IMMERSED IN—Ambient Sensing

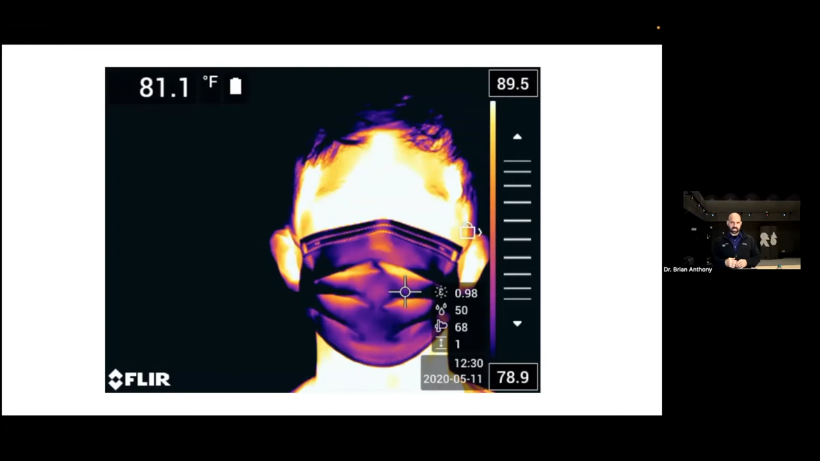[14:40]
On screen: spot 81.1°F
The camera itself operates in the IR, and the different colors correspond to the temperature. And so you can figure out the temperature near the eye, which is the nominal place to measure it. But also interestingly, with wearing the mask, you see the temperature fluctuation of the mask. And so indirectly in here is as well a measure of respiration. Right, so this is one example of I'm not wearing the sensor,
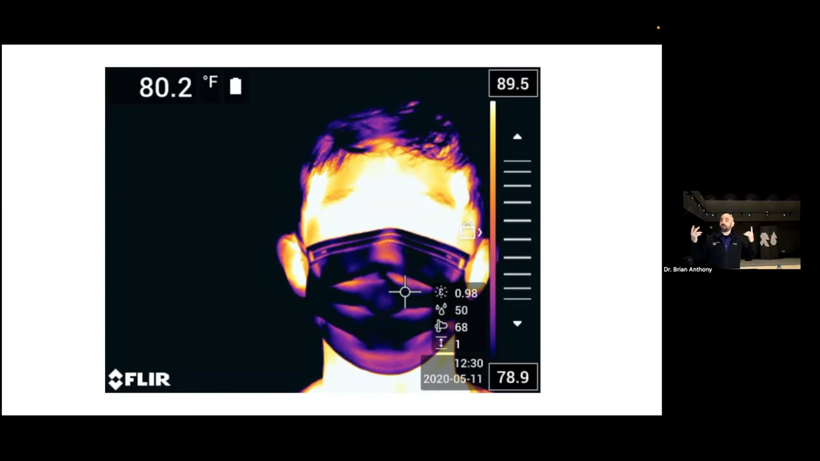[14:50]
On screen: spot 80.2°F
but a non-contact, a camera in the environment could measure aspects of my vital signs, in this case, temperature.
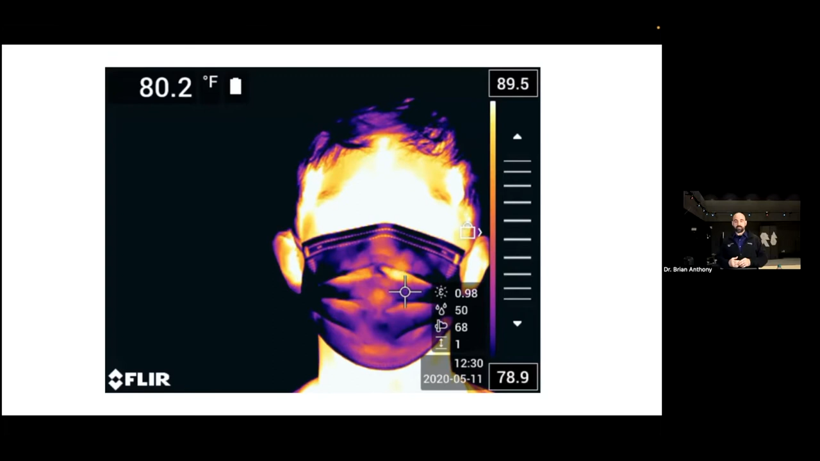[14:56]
On screen: spot 80.2°F
Now, a little bit more complex, and I would also sort of celebrate and point out work here at MIT by Dean Ekitabi,